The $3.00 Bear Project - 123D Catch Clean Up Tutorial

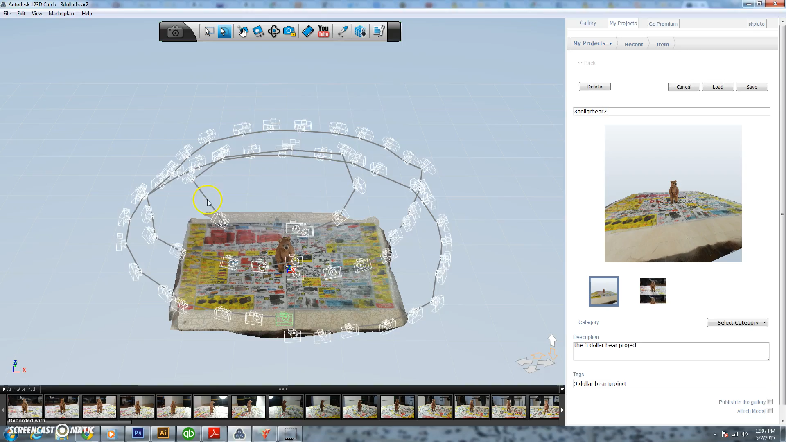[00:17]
uploaded them to the cloud, and now we've finally gotten that file back and here's our bear.
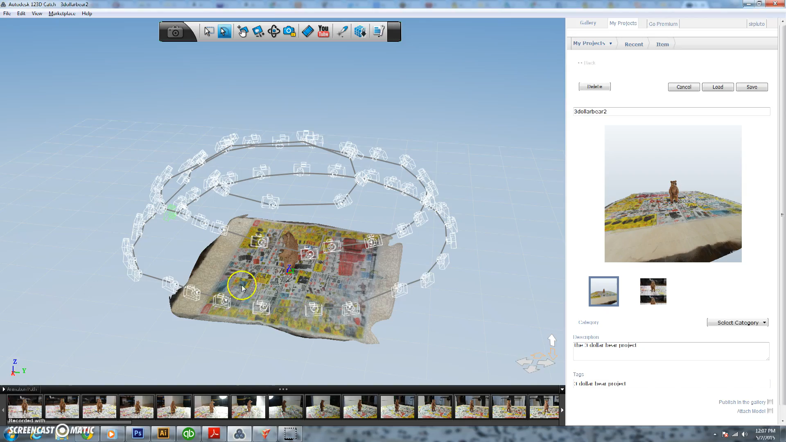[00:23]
We've turned on all the cameras so you can kind of see where each picture was taken from. We've got three levels going on. We have the first level, second level, and the top level. You can see because we use adequate lighting it's really well lit up.
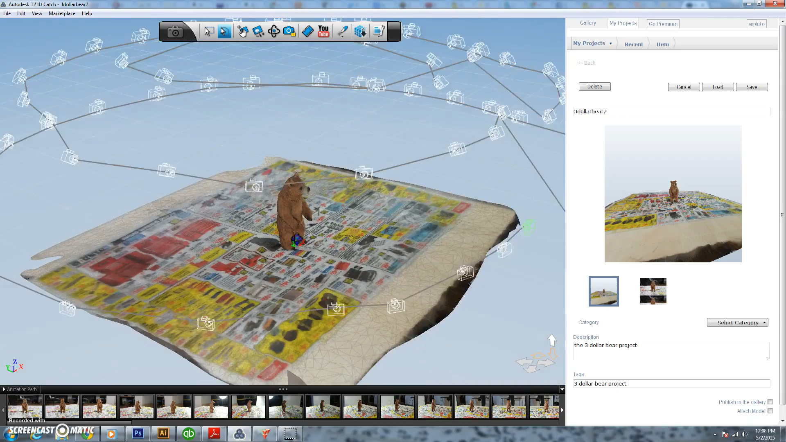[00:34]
We've got a nice clean file. No problems with it at all really.
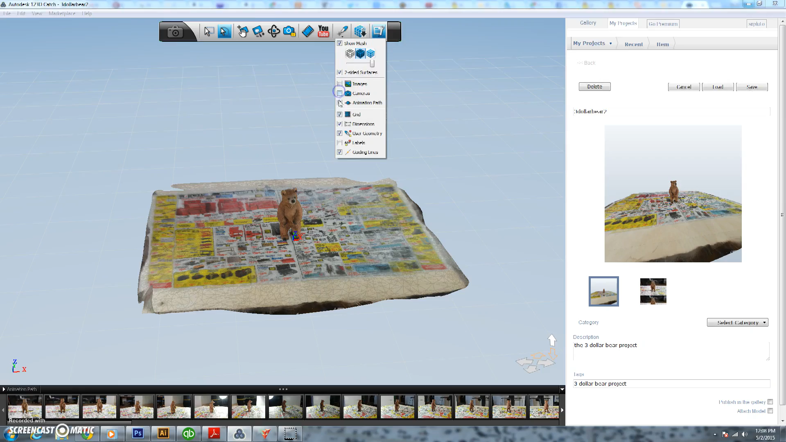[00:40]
So we're going we're going to turn off all these cameras and kind of get all this stuff out of our way because we need to clean up this file to get it ready to switch it over to 1-2-3D Make. So first off we need to delete all this stuff around here.
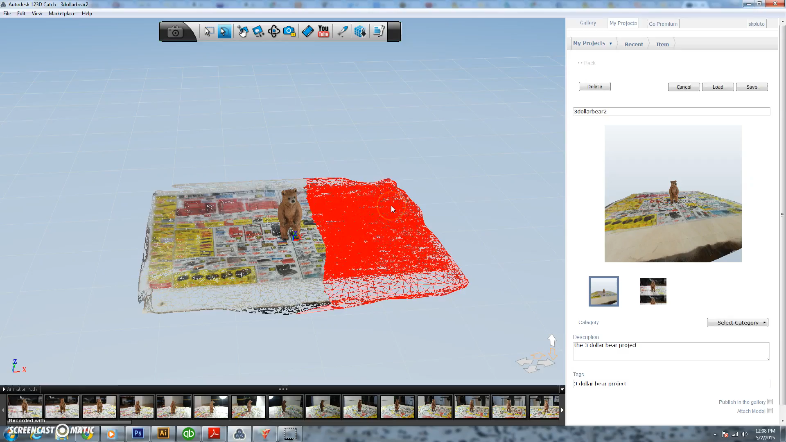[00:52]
If you just left click, drag, make a circle, and hit the delete button it's just going to delete everything.
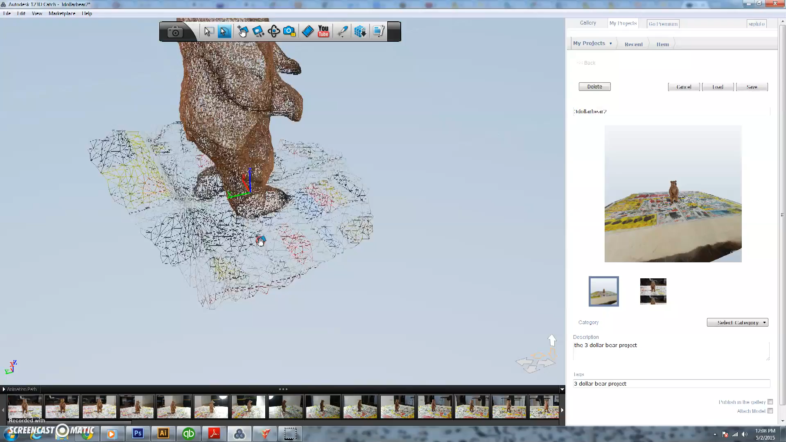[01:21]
I like to kind of start off in wireframe. Just my personal preference. So then as we get closer and get a little bit more detailed I'll actually switch it back to the solid model.
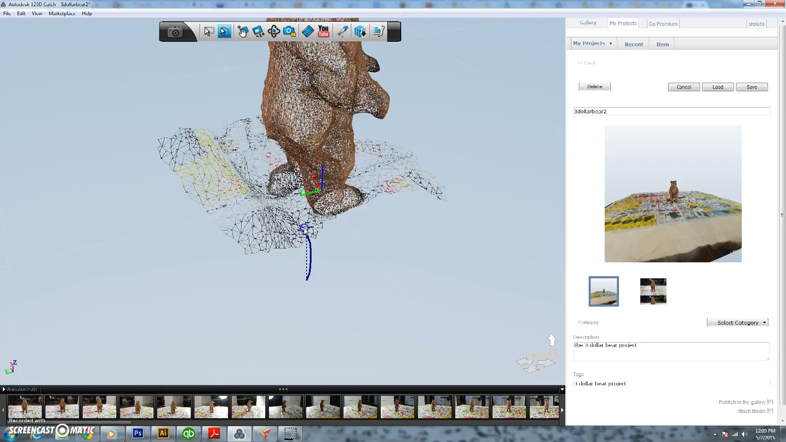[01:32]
That way we can see exactly what we're deleting to make sure we don't delete too much. So go ahead and delete that one. I'm just working our way around the model just kind of deleting everything it's pretty easy to do.
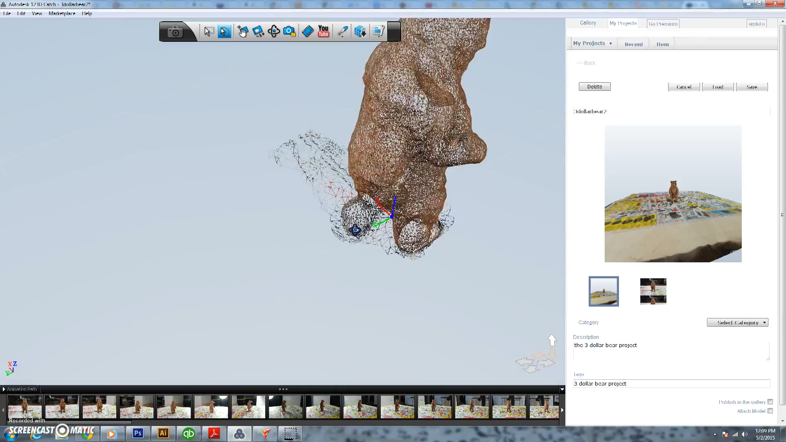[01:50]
So they make this program works really well and is really great for this type of stuff.
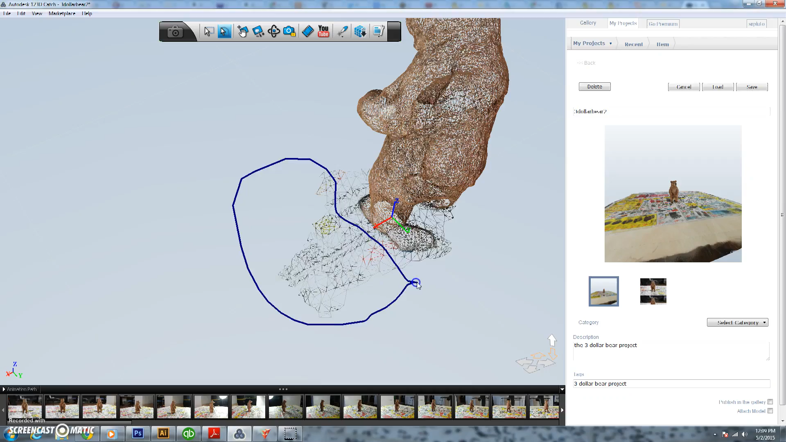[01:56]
Yep so now we're getting to the point where we're starting to do some of the closer up detailed stuff so we're going to switch it back to a solid model.
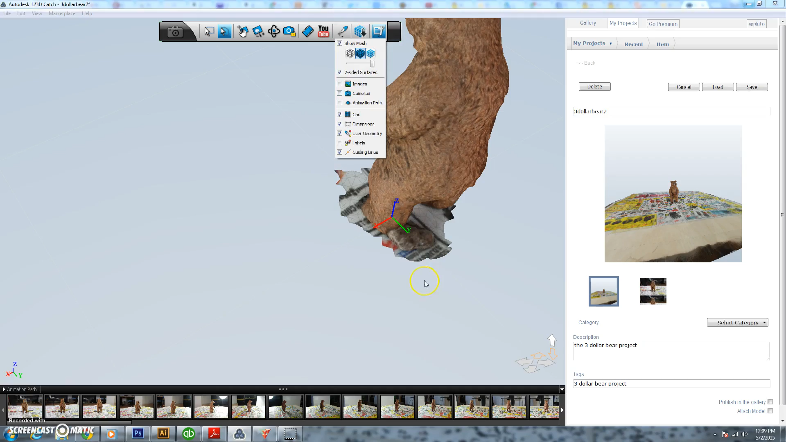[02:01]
This is actually a this isn't actually a solid model it's actually a skin model if you want to call it that.
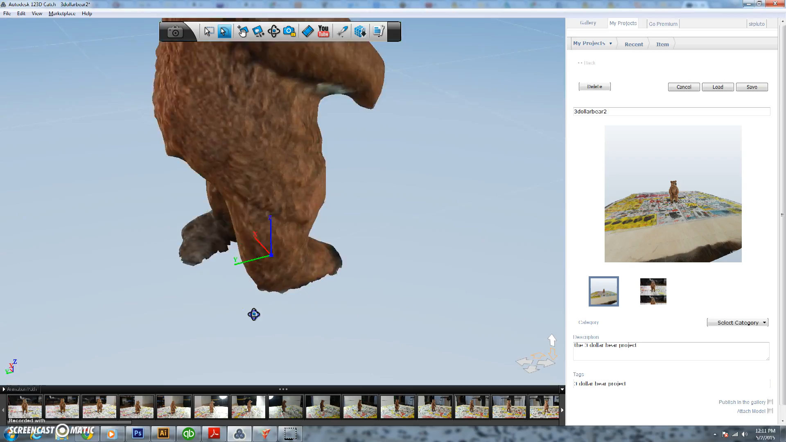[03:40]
that it doesn't have to be super exact because we're actually going for a final wireframe model at the end of this. We don't have to get everything super exact on here so we're going to delete this rock now and once we actually export this as an obj and
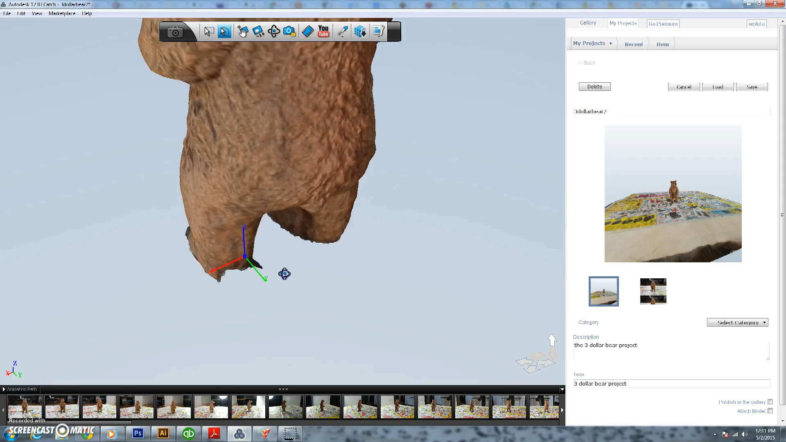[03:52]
we put it into 123dmake it actually goes through and it kind of heals a lot of this stuff so we don't really need to close up the feed or anything like that.